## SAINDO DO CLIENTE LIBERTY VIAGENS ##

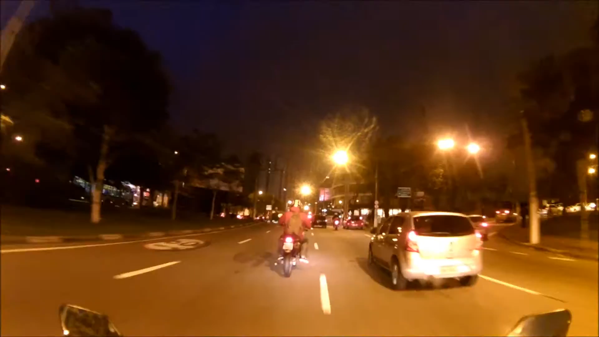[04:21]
Cara, não dá pisca que vai entrar, fica no meio da rua.
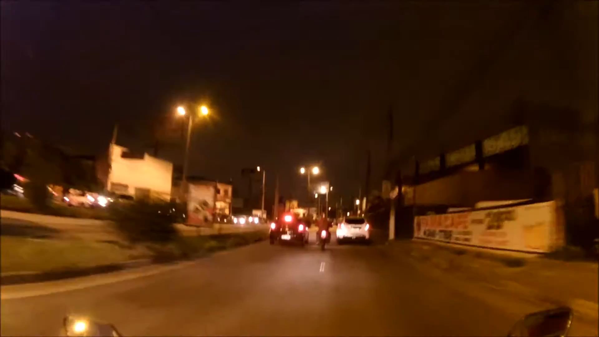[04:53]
Rapaz, a 150 mil que eu tô com câmera tá acelerando, querendo me ultrapassar só pra sair na filmagem. Te falar, te falar.
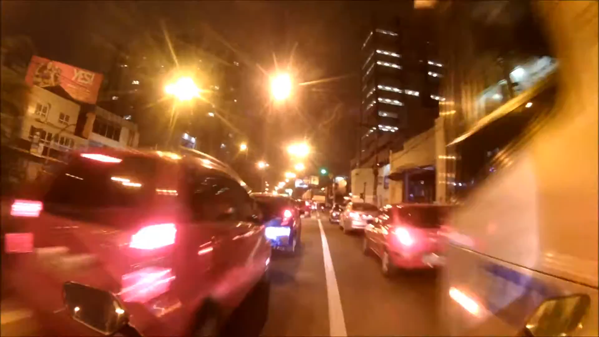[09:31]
Se dá uma buzinadinha, pessoal, não para os carros, mas o pessoal pedestre que está querendo atravessar aqui na, também está parado. O pessoal acaba atravessando não na faixa e acaba te prejudicando aí, entendeu?
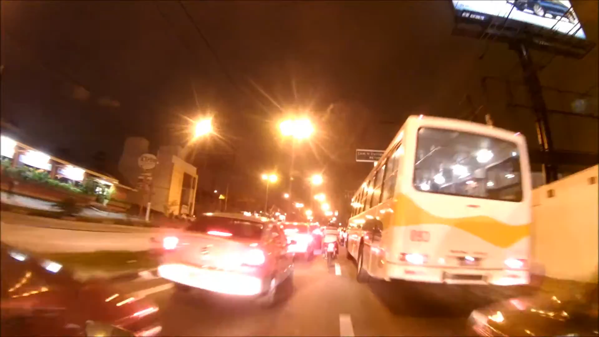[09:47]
Se dá uma buzinadinha para o pessoal ficar esperto.